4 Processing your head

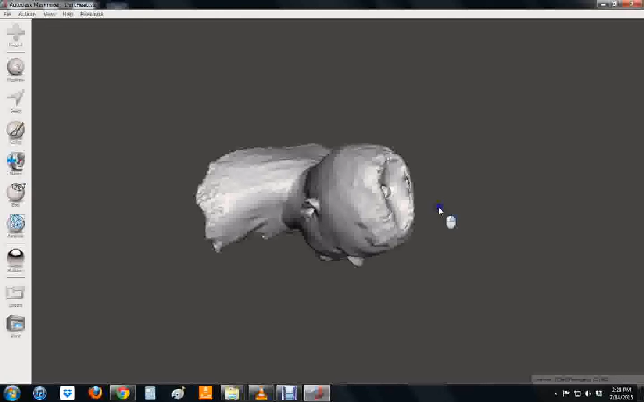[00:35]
One of the big issues that I have going on with my head is there's a big cavity in the top of it where the Kinect didn't go.
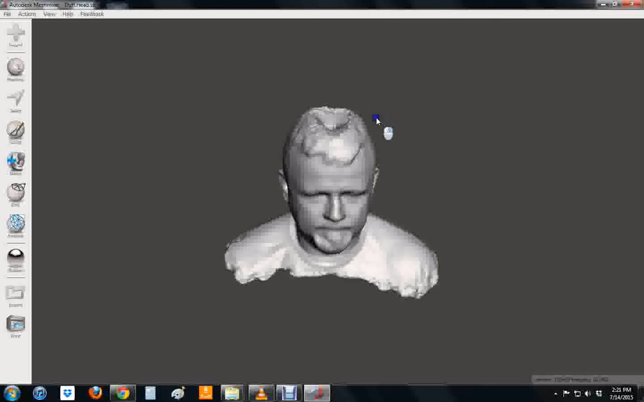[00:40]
Now hopefully we scan yours correctly. We get out there and we get to do it with the Kinect and over the top of your head. But there's no guarantee you'll be able to do that or maybe there'll be another spot that has a hole or a depression in it like this.
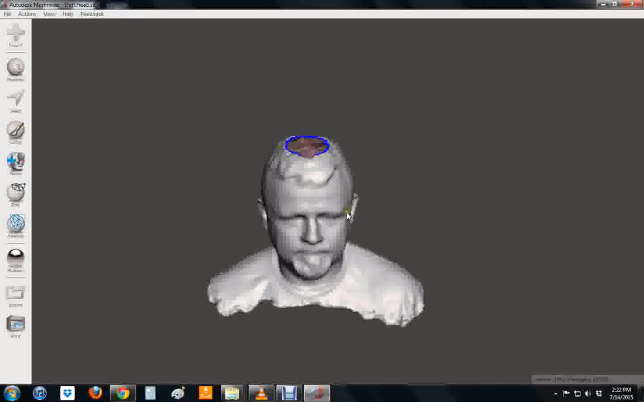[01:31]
Make solid. Let's go. Edit. Make solid. Okay. Oh I didn't hit accept is what I didn't do. Hit accept. It'll take it.
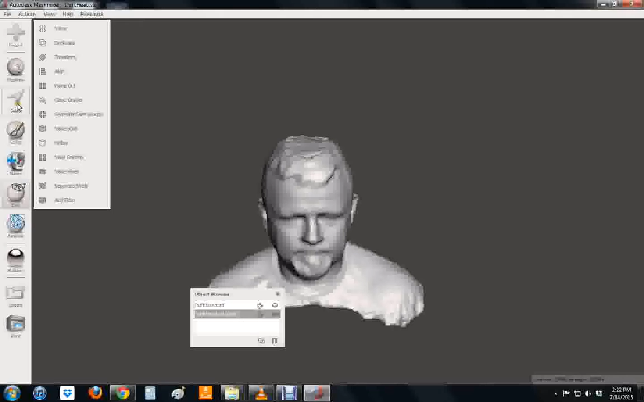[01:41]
Now go back to sculpt. So when you go to sculpt you can choose different brush styles and you'll have to play with these to see what the best two are. I prefer or the best ones are I prefer flatten and I prefer inflate. There are some other ones that can be helpful.
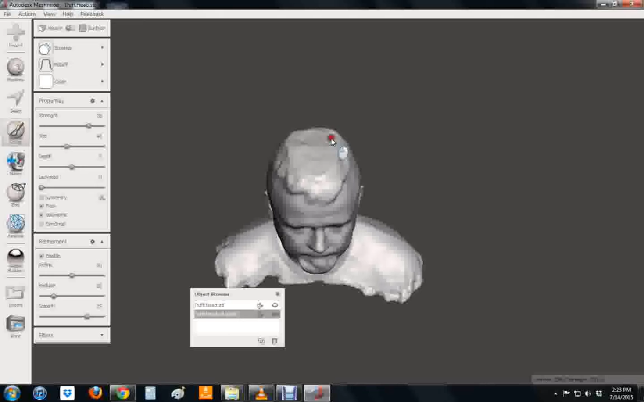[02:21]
So right now I'm on the brush for flatten and I'm just going to flatten all this out and see if I can kind of meld it together. Look it's not going to be perfect. Remember when you 3D print it it's not going to be perfect. There's going to be a lot of detail lost because it's plastic and the way that it's laid down or whatever.
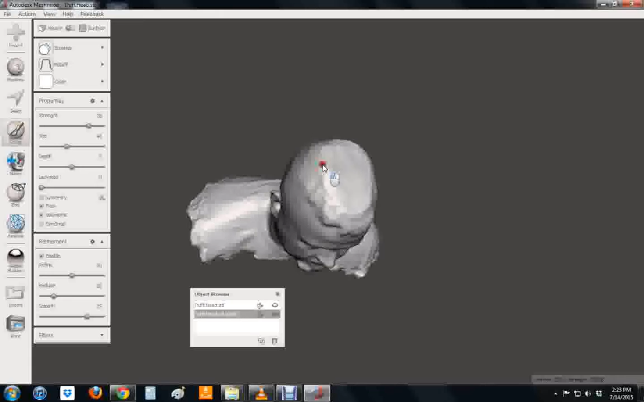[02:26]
So I'm just going to try to take these ridges and flatten them out best I can. Now I've got a little bit of a flat top going on so I'll go into the brush and I'll go to inflate. Might make it a little bit bigger. And just very gently.
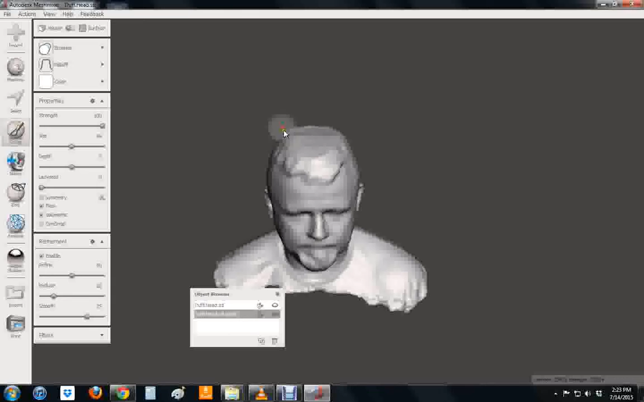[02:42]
So I'm going to undo that because I didn't like the way the first one went. But just very gently try to pull some of this up a little. And then I'll go back and flatten it again after. Just so it looks a little rounder, a little more natural. So you don't want to click in the same place. I'm just kind of like single clicking and trying not to get too aggressive really anywhere.
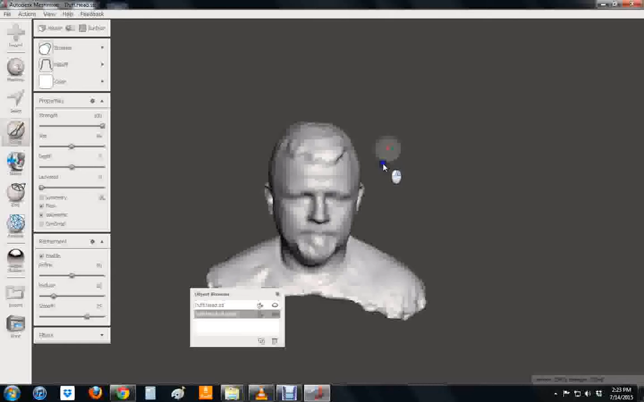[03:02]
Which to be honest with you that actually might even look better than just doing anything. That looks like hair to me. So we're going to go leave with that. So there's your hair and there are lots of different things you can do to clean up.
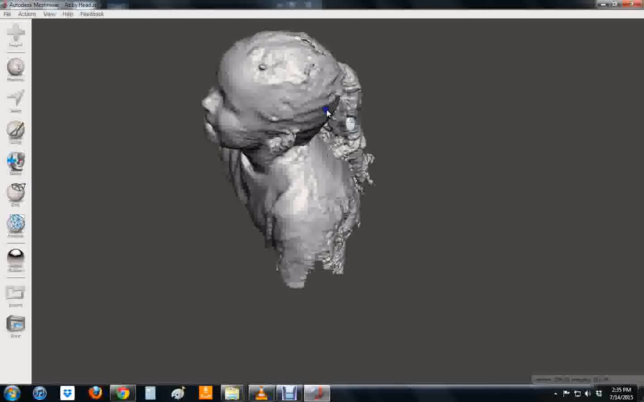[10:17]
You can see hers has got a lot more detail. And I don't know exactly why that is. Probably because I did the scanning. And I was able to go back after the fact.
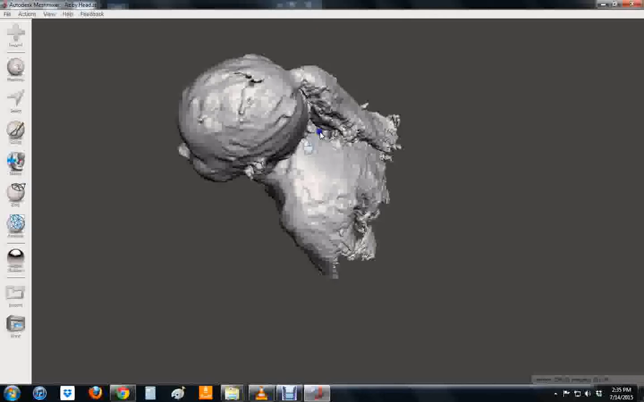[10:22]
And really. Work in some details with the S connect. And the connect. Um. The big difference with the girls and the guys. Is that we've got this ponytail hanging off the back here.
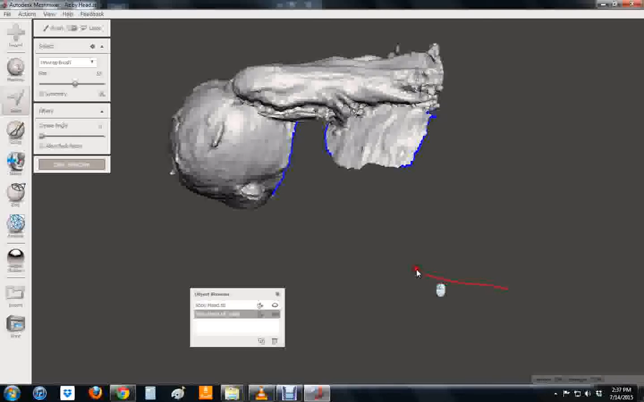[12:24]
We'll start way down here. Come up and kind of edge out roughly where her hair is. Check. Check. And I think we're getting a lot closer. Let's make this solid.